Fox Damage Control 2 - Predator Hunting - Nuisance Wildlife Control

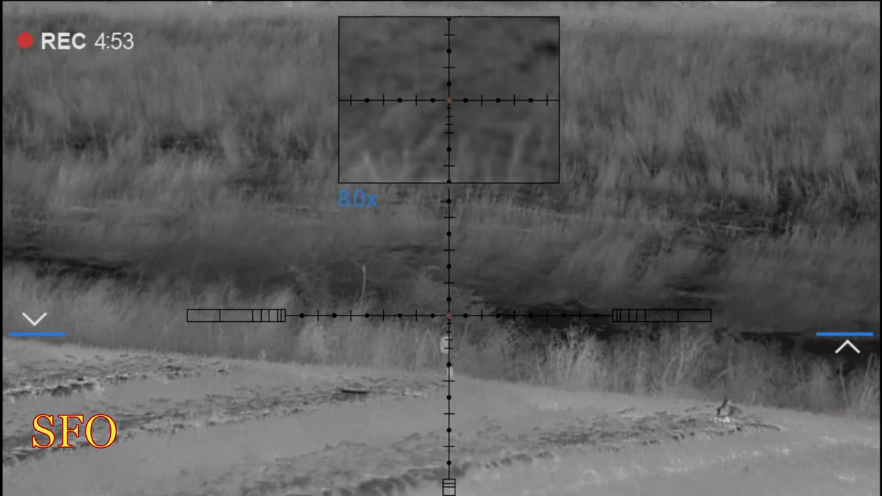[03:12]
Snuck up on me there from the right. There's some high weeds. Path that goes down through them, then it gets high weeds again.